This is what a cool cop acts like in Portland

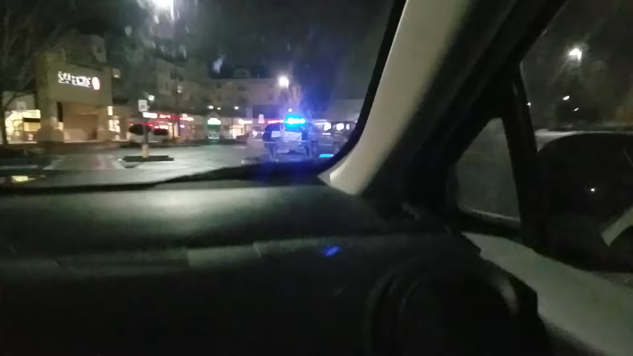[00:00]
122nd in Gleason We got a traffic stop Orton PD